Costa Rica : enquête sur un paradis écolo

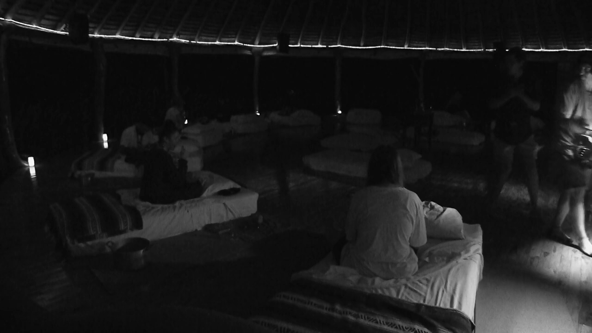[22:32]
At Darren's request, we film discreetly.
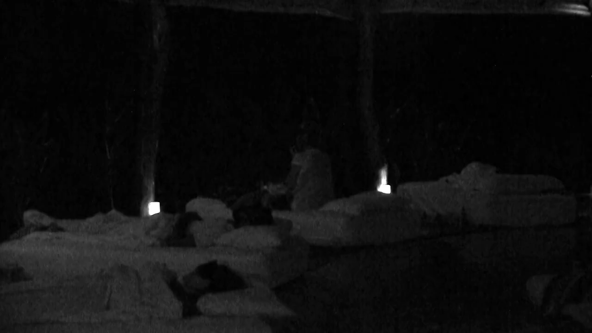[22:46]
it's going to do things to their mind that's not healthy at all. In truth, what he doesn't want to show are the dreaded effects of aboga, even when you don't die from it. The plant can cause epileptic seizures, paralysis, and even syncope.
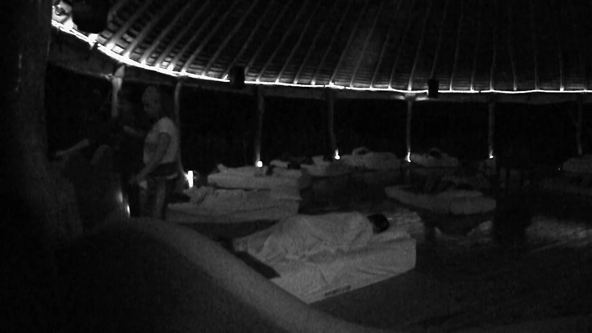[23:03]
All night long, the participants will be haunted by mystical visions and hallucinations.
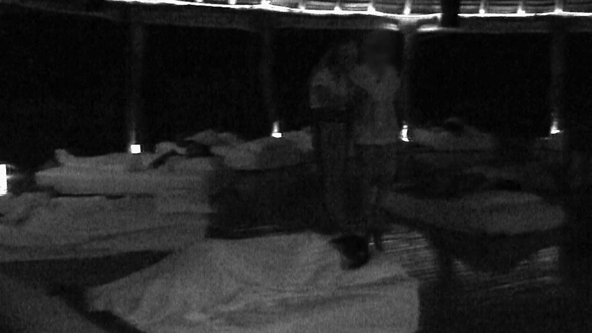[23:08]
Most of them go back and forth to the bathroom to vomit.
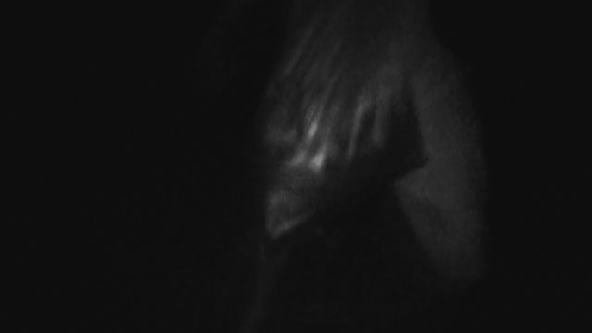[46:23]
As soon as we arrive on the beach, by feeling the sand with his feet, he already spots the first nest.
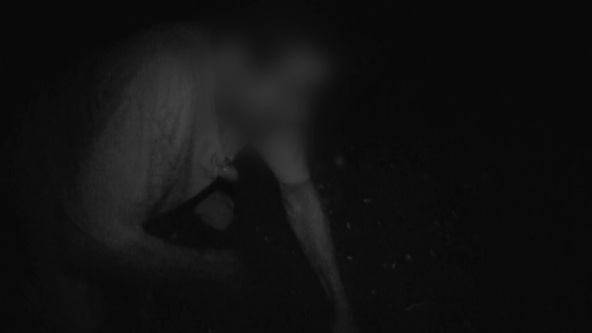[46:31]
It's easy, but you have to go quickly. There are guards everywhere. Alright, those are good.
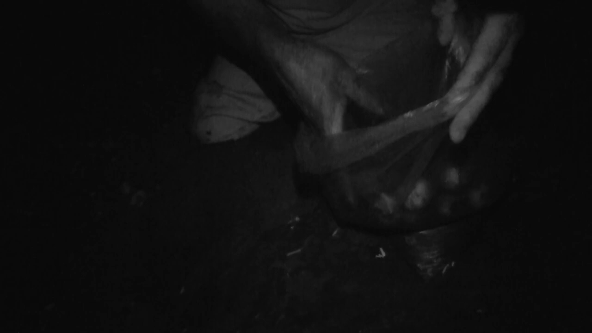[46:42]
There are guards there, I saw a light. We have to go now.
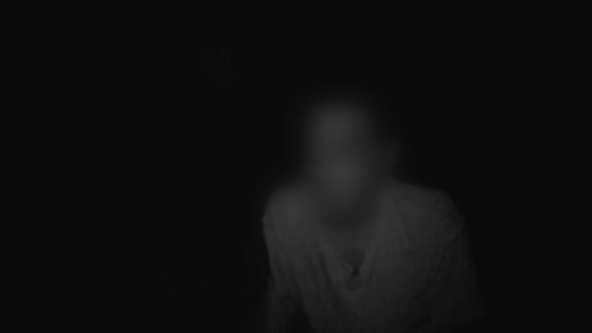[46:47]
In less than five minutes, Antonio harvested 20 eggs. He leaves to deliver them to a regular customer so as not to have too much on him in case of an inspection.